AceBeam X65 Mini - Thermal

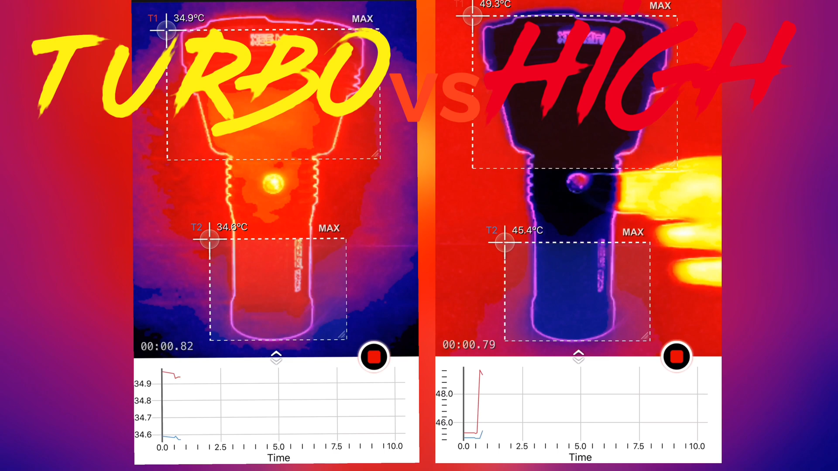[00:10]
what's up guys will here so this is a video about comparing the thermal properties for turbo versus high any other mode is just worthless in my opinion
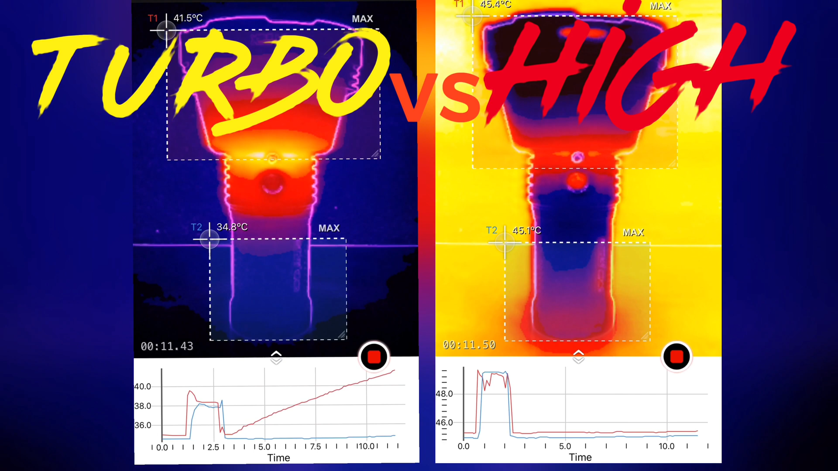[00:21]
so I have the thermal areas basically on the head and and and on the handle of the flashlight so the purpose of this is to determine
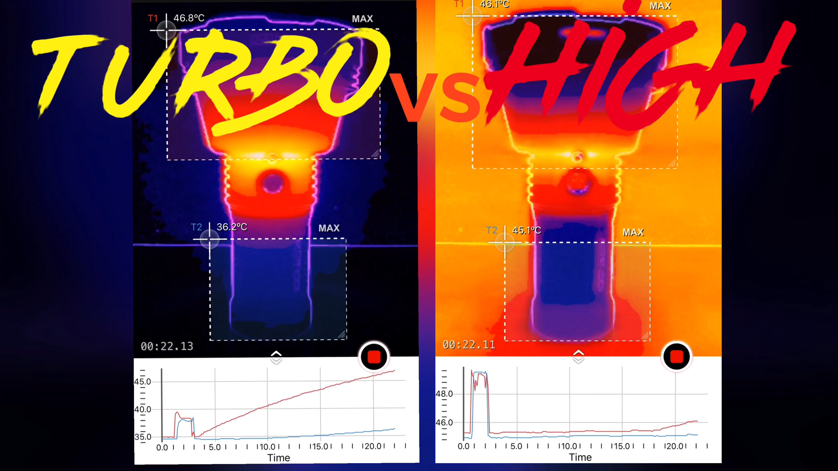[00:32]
how comfortable it is to hold in your hand and determine how is
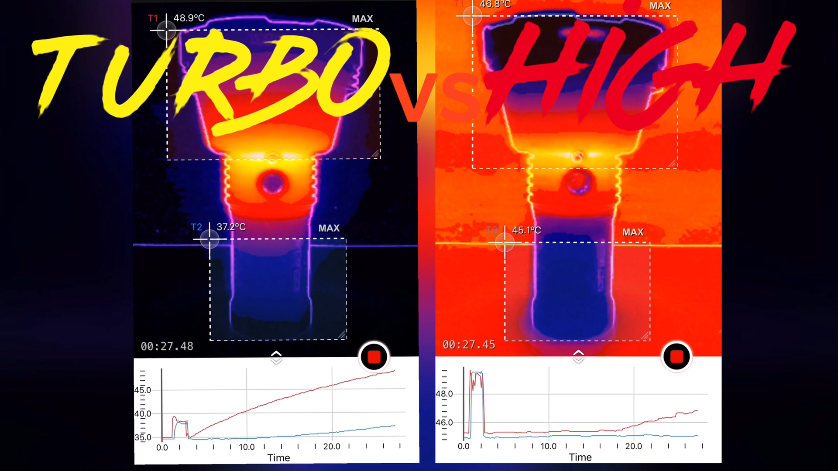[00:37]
a thermal properties okay so as you notice most of the heat is coming from right above the switch and that is where the heatsink is and the LEDs are right above that so that makes sense on the turbo side it's definitely extending towards the reflector and the head area um the handles look good for both of them they're quite cool on especially on the high on the handles especially at the bottom so definitely
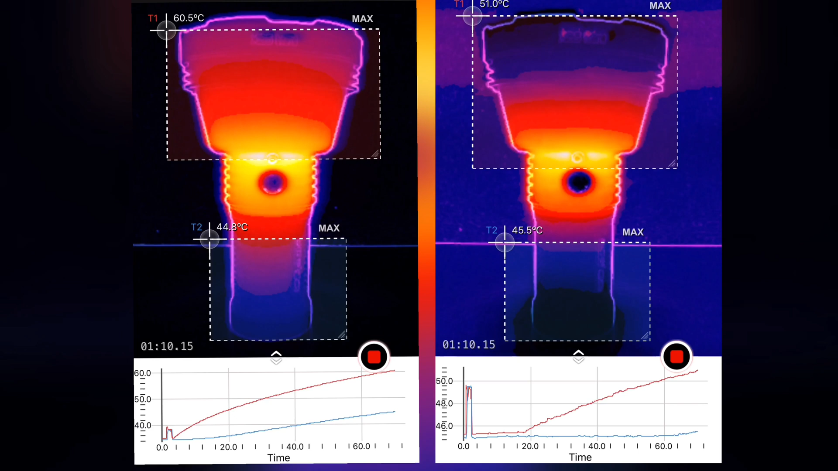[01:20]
I know that turbo at one minute 50 is going to kick down in terms of the temperature reading so about there the output quick kicks down so let me explain as well that uh there's a light fan running over the flashlight to simulate an outdoor environment so here we are at about one minute and 30 seconds and the turbo is getting more warmer on the handle so it's getting a little bit more uncomfortable and high is perfectly fine to hold no problem so
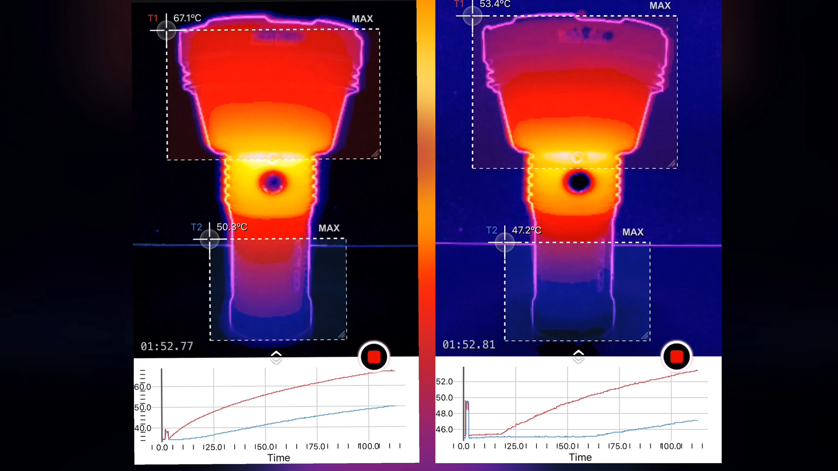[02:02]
very fairly flat on the high in terms of the handle and the head temperature very very good and um one minute 50 now okay so I'll speed up the footage it's about five times sped up at this point um and you'll notice that the the temperature is dropping on the on the turbo on the head area so uh it's definitely kicked down the output and then it will start cooling down on the high the handle is warming up it is now three minutes and a half but still at the tail cap area so if you're holding in the area it's still going to be cool enough and comfortable enough to hold no
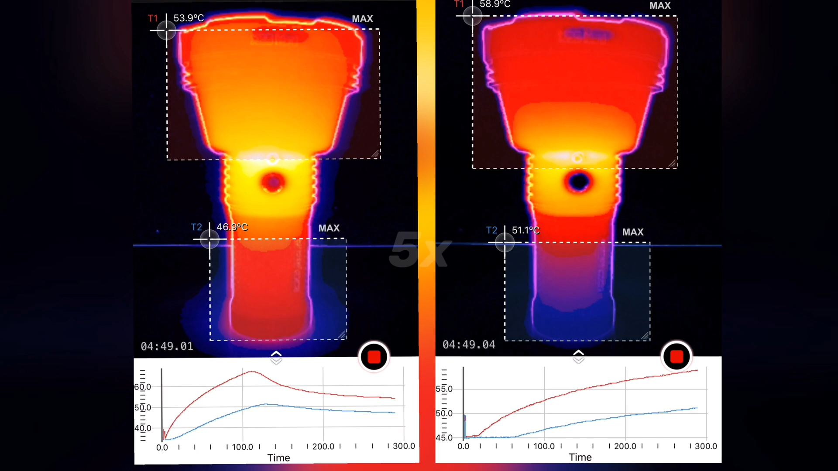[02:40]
problem I wanted to comment on the fins that's on the head it's towards the end of the head I think in my opinion that's more decorative than useful because um that part heats
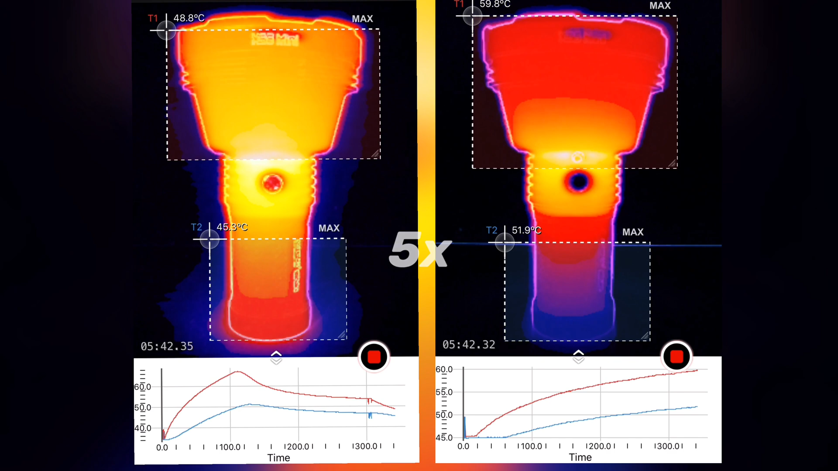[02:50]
up mostly in turbo mode so yeah could it cool down sure
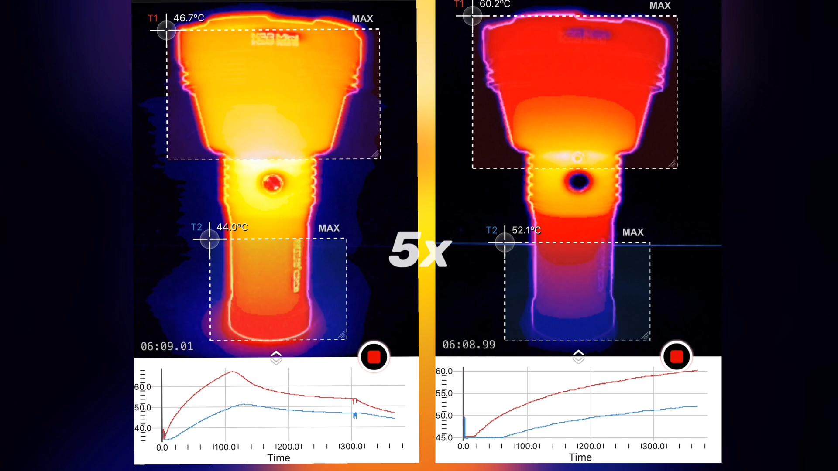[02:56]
probably in turbo mode but in other modes not as useful if the fins were lower next to the switch then maybe it would be okay all right so yeah already done with the turbo um and I'm gonna extend this
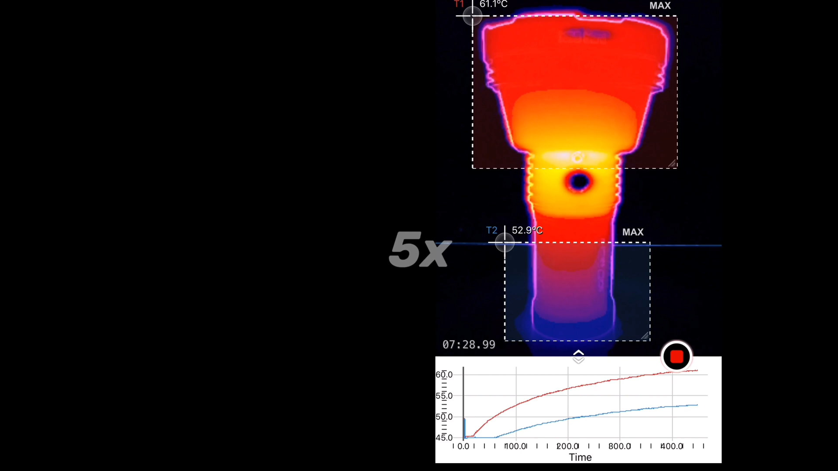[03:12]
high mode much more longer just to see how it does until basically the thermal app crashes okay on the left side what you're looking at is the cells after you pull it out of a turbo and you're looking at the cells about 44 celsius not too bad not nothing extreme um so the thermal regulation is pretty good so it drops down at the right time so it doesn't battery doesn't get cooked okay